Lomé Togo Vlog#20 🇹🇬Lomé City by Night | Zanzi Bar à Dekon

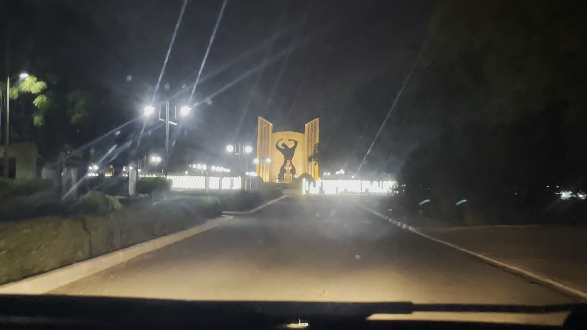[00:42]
on vient de fêter la notre indépendance, la fin de guerre. Ils ont inauguré ça. On l'a inauguré ça, c'est nouveau. Non, c'est la décoration. Là-bas, c'est quoi? C'est pas le palais des congrès. Je m'en venais ici.
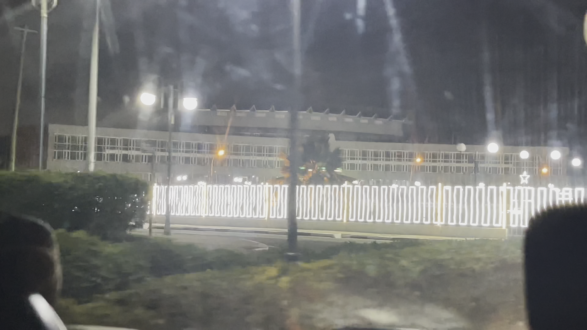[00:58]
Le palais des congrès, ça là c'est. Attends, je me fais tout. La place de l'indépendance.
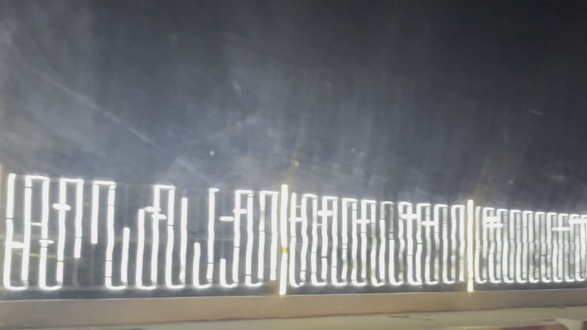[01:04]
C'est l'hôtel. Ça c'est l'hôtel du 5 février. Le 2, 3 février, 2 février. L'hôtel du 2 février, c'est joli, hein. Ça va être cher aussi, hein.
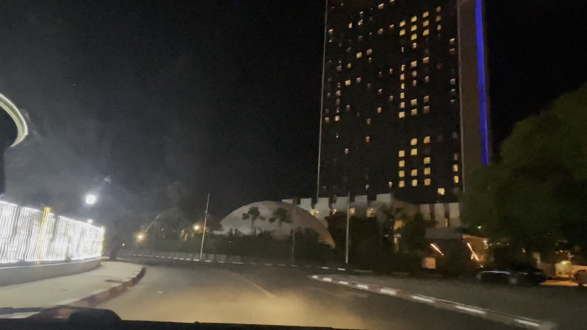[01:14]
On vient de Quadrin. Le Quadrin, à moins le Quintal. Donc c'est comme le centre-ville, quoi, je veux dire.
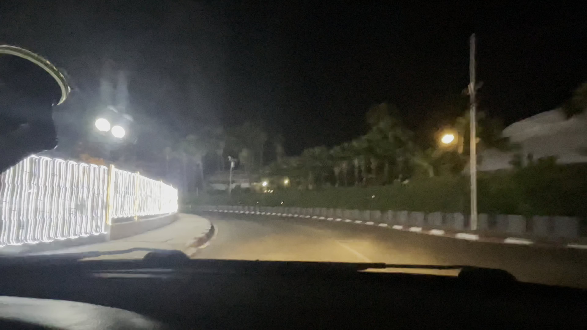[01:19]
Oui, c'est bien. C'est vraiment le centre. Ici, c'est le trésor public. Trésor de l'ECASF. On va faire ça la journée. Mais c'est bien. Là, c'est levé by night, ok. Oui, c'est ça. C'est le palais des congrès. Palais des congrès, c'est quoi?
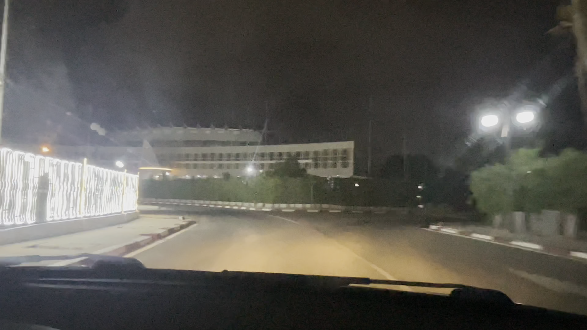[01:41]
C'est là-bas où il y a des marins, c'est pour faire ce discours-là. Oui. La pointe là qui est sortie au milieu. On va là-bas, là. Oui, là-bas. Ah bon, là. C'est ce discours. Oh, ok. La pointe que je vois là. Oh, il est derrière là, il y a la lumière sur la plateforme là.
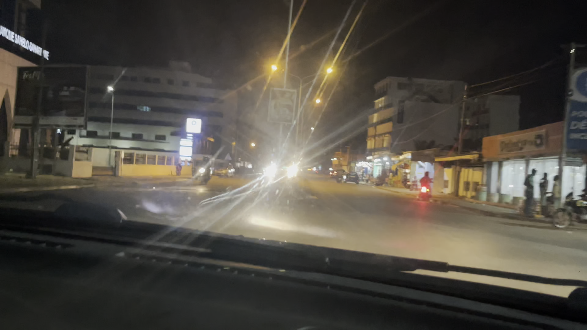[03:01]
Oui, il fait un demi-cercle. Ah, ok. Donc ça quitte la mer pour venir à la mer. Ah, ok. Alors, on va vers la mer. Oui, la mer est tout droit.
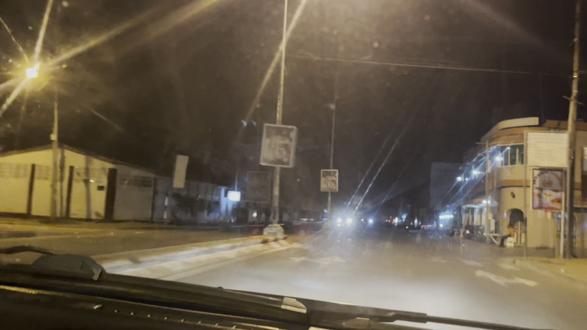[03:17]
De la mer, on va dire.
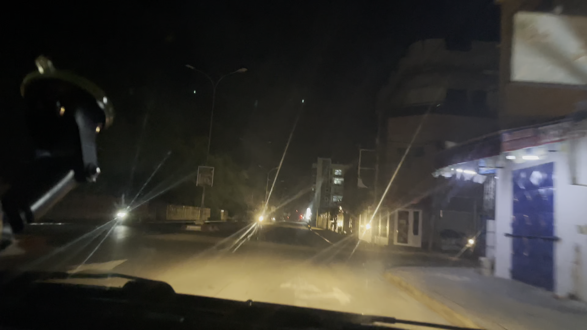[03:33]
Ici, il n'y a pas le courant. Il y en a, mais c'est les lampadaires qui sont éteints. Tout ça là? Oui. À côté, c'est le palais présidentiel. Oh, Charlotte, ici là? Ici. C'est là-bas qu'ils voulaient faire le zoom, quoi. Voilà, c'est la voiture du palais présidentiel. C'est là-bas qu'ils voulaient prendre pour faire le zoom. À moi, le nom est là.